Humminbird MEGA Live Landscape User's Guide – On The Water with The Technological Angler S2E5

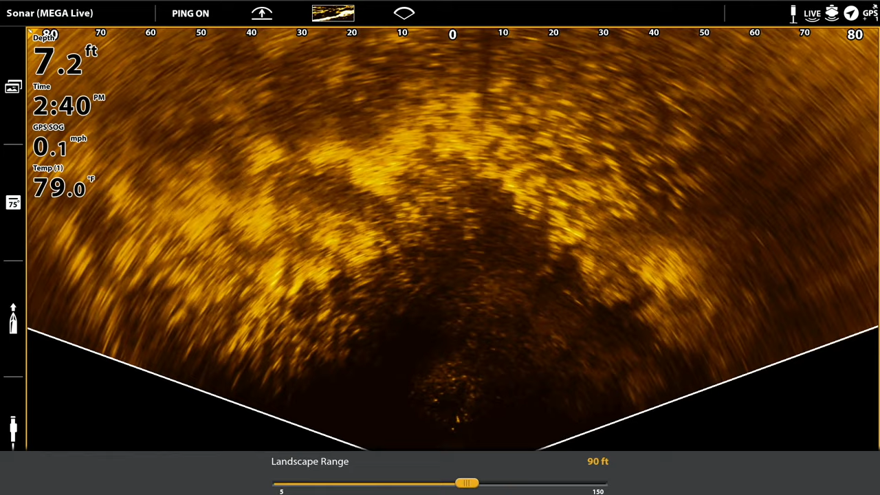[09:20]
On screen: depth 7.2 ft, water 79.0°F, speed 0.1 mph
in some point of the structure the best way to get more detail is going to be to decrease the range, decrease the landscape range right, so I can physically reorient the beam, point the beam so that the center of the beam is looking right at that piece of the structure, that area of the view I want more detail in, and then I'll go ahead and decrease my range now what that's going to do is take the available data for that region and just fill the whole display with it right,
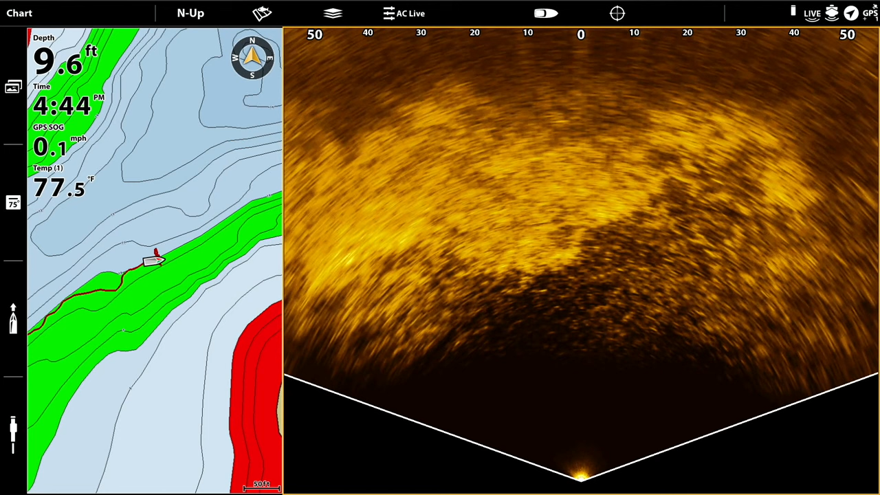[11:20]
On screen: depth 9.6 ft, water 77.5°F, speed 0.1 mph
ahead and create waypoints on your Humminbird fish finder as you would normally as you create those waypoints you'll see that they're displayed both on the chart view
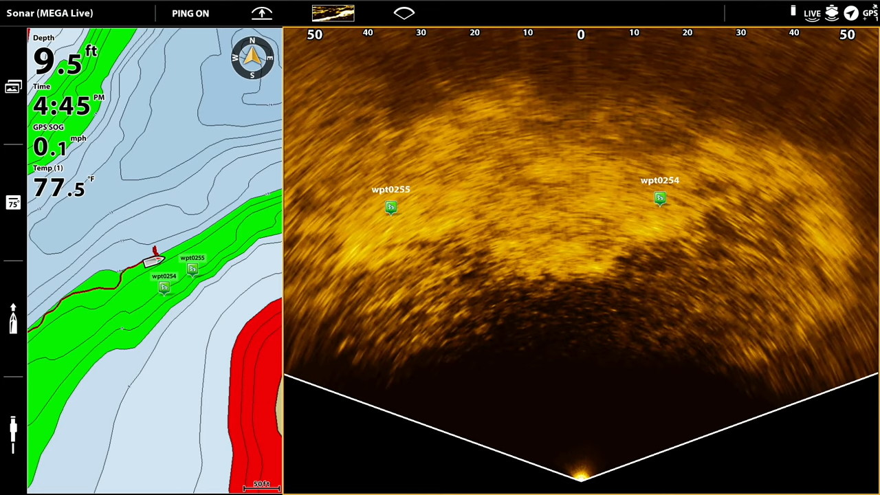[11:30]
On screen: depth 9.5 ft, water 77.5°F, speed 0.1 mph
as well as on the Megalive landscape view
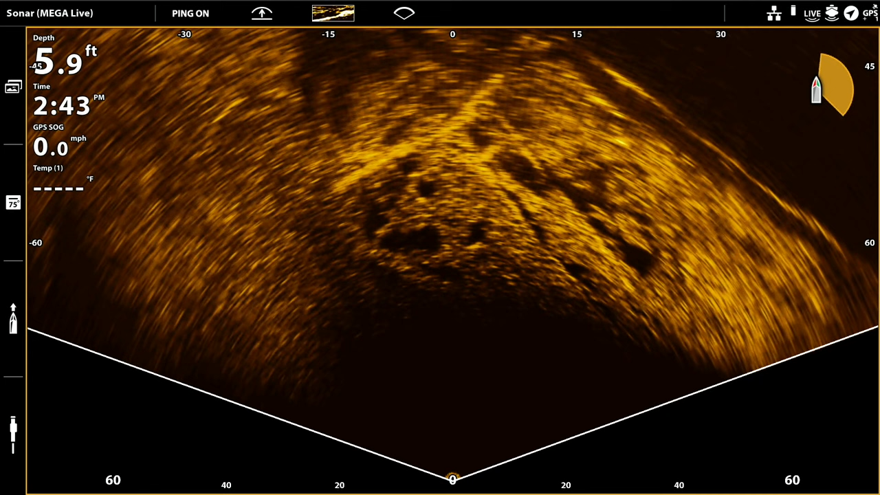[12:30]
On screen: depth 5.9 ft
the first of these is the boat icon overlay when you activate the boat icon you'll see a small boat with an amber wedge displayed in the upper
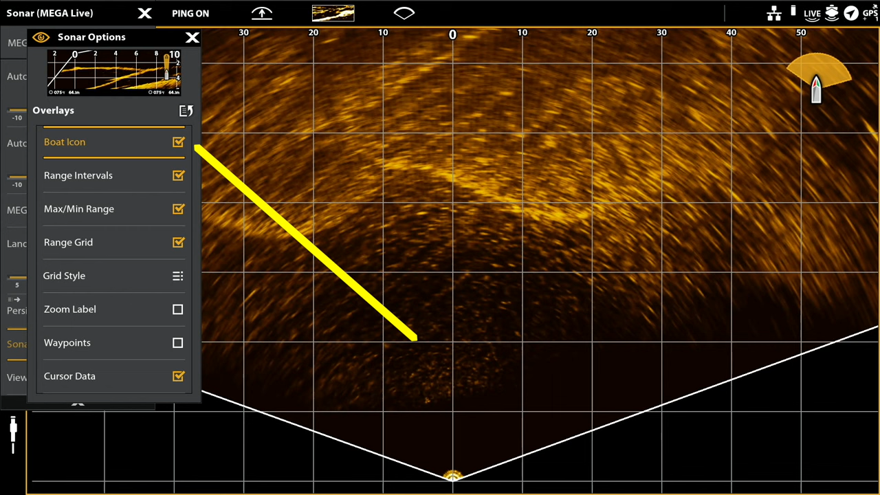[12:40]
right hand corner of your mega live landscape view that amber wedge represents the area that the mega live imaging beam is currently covering
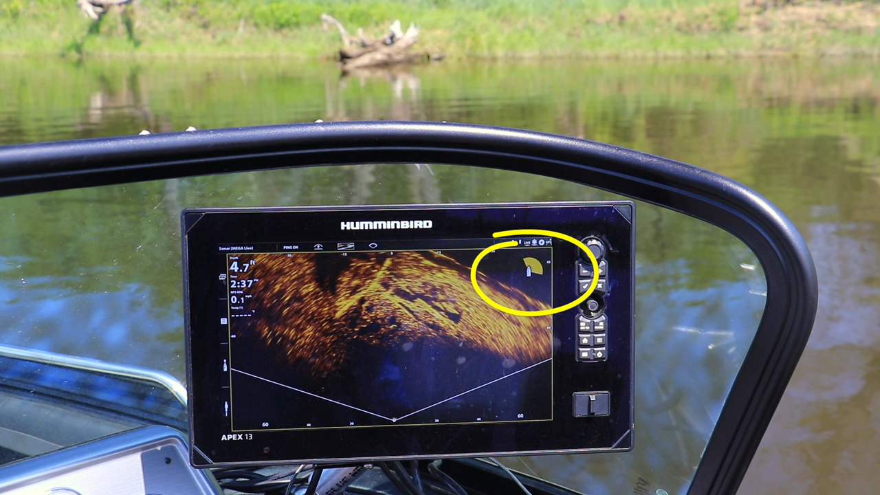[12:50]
you'll notice that when you reposition the beam that that amber wedge moves smoothly along with it
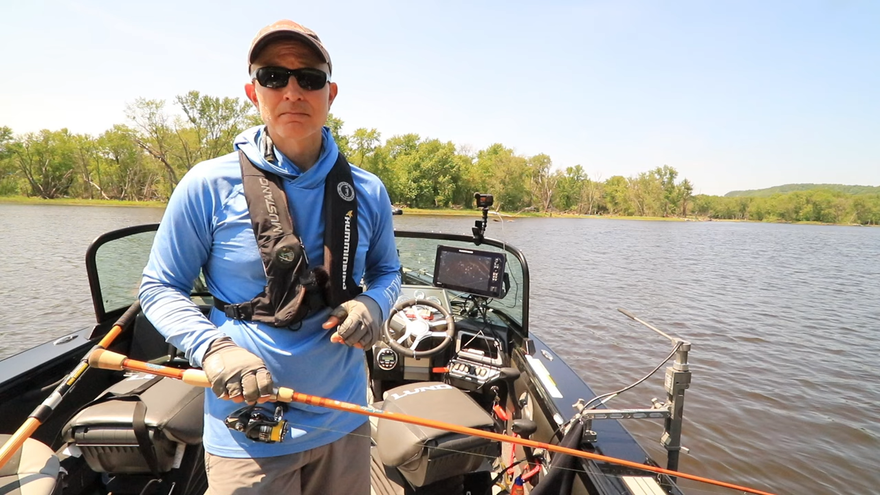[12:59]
now if you want that amber wedge to accurately follow along with the beam as you reposition it and i'm certain that you will then you'll need to make sure that the ahrs or attitude heading reference system is turned on if ahrs is turned off you'll still see the amber wedge displayed but
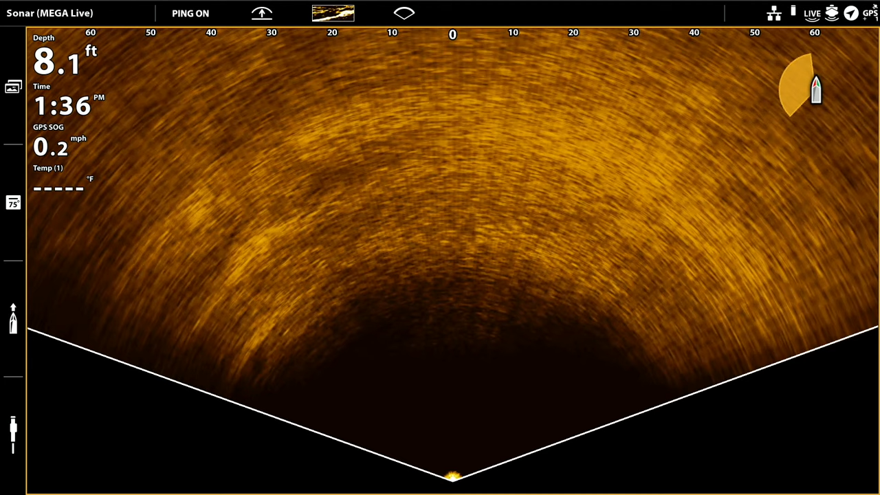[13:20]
On screen: depth 8.1 ft, speed 0.2 mph
it won't accurately reflect where the beam is pointing and it won't follow along with the beam as you reposition it
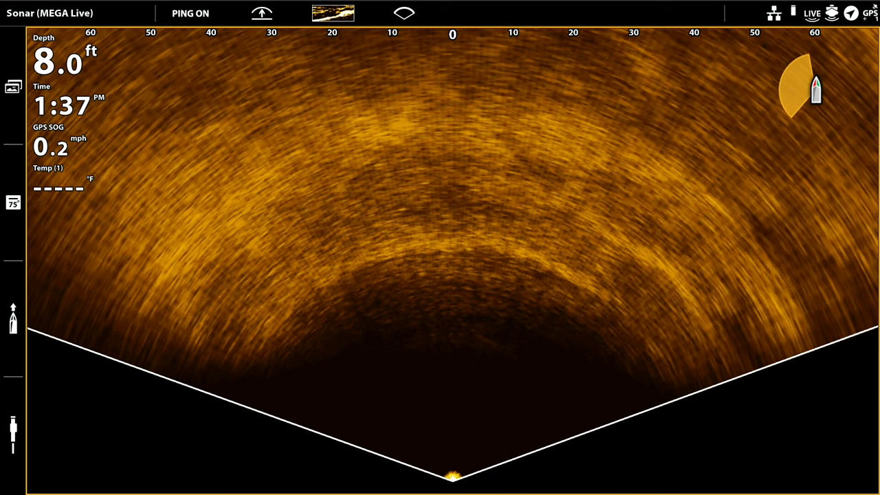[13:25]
On screen: depth 8.0 ft, speed 0.2 mph
now the second of these tools is the range grid overlay which you can display in a couple of different ways
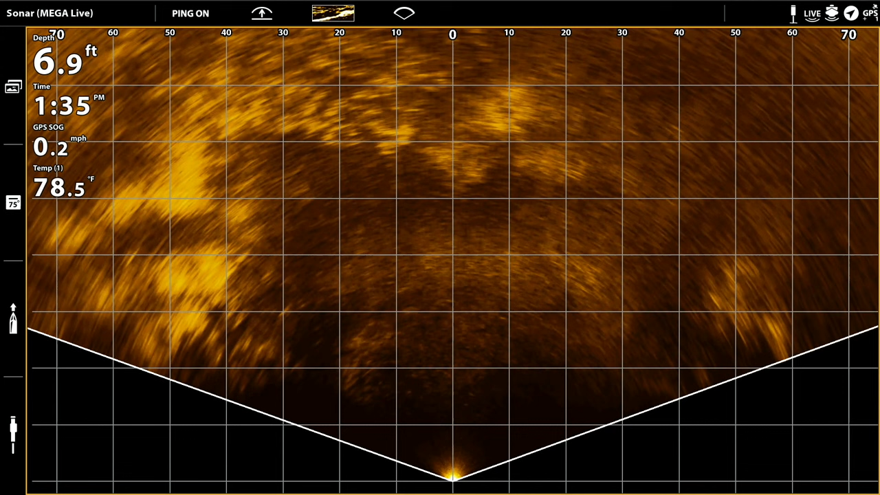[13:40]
On screen: depth 6.9 ft, water 78.5°F, speed 0.2 mph
now one range grid style is called rectangular and here the range grid is going to be displayed as an array of squares now the second range grid overlay style is called radial and this is the one that i prefer
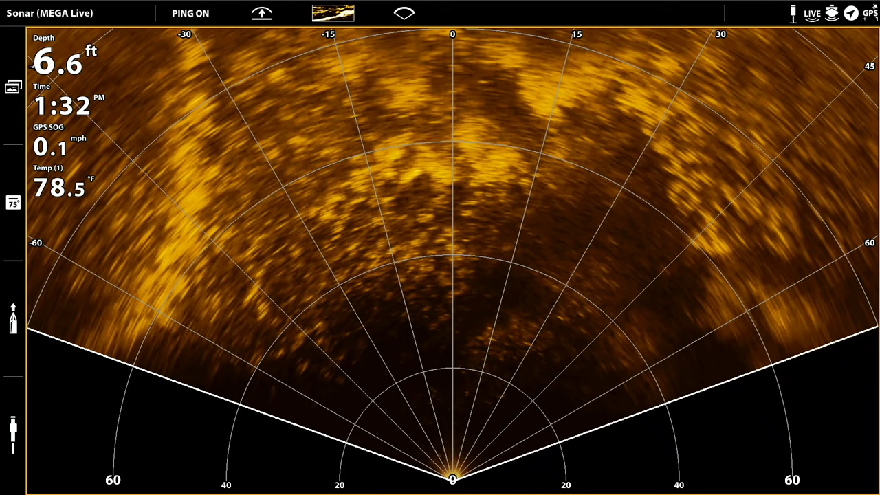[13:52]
On screen: depth 6.6 ft, water 78.5°F, speed 0.1 mph
now the radial range grid does two things first it measures distance from the transducer using a series of concentric semicircles
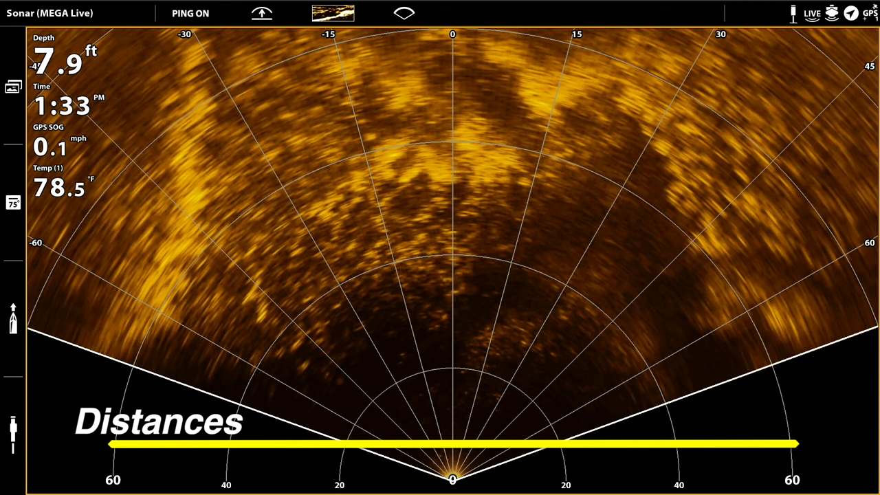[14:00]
On screen: depth 7.9 ft, water 78.5°F, speed 0.1 mph
second it accurately measures the angle from an object that you see on the landscape view to the center of the landscape beam if we know both the distance